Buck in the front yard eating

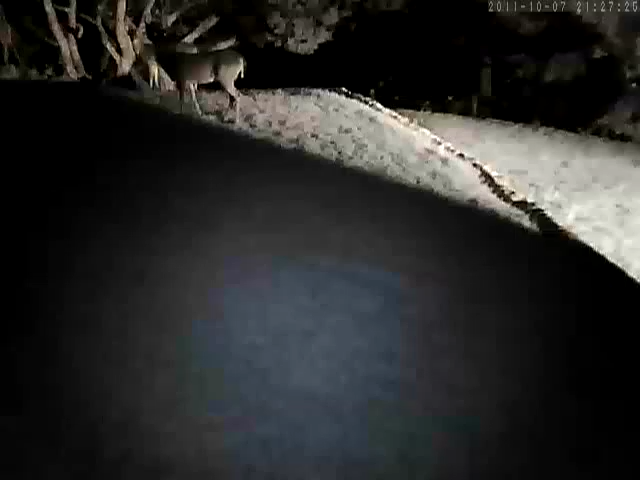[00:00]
Excuse me, I'm working very hard to keep that grass green. I'd appreciate it if you would not.
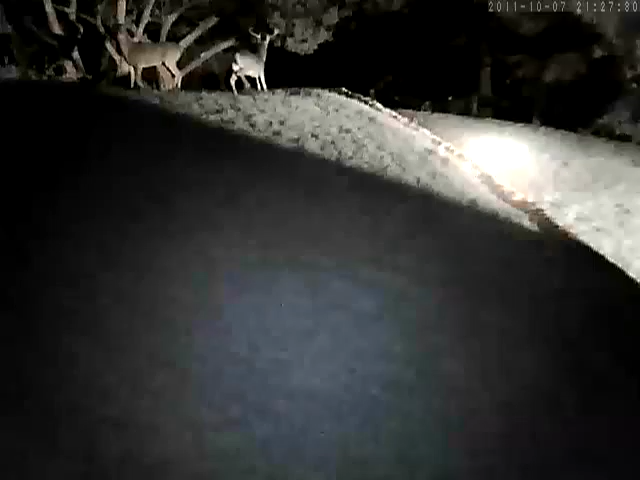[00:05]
There's another one. I would appreciate it if you guys would go eat somebody else's yard. Thank you very much. Bye-bye.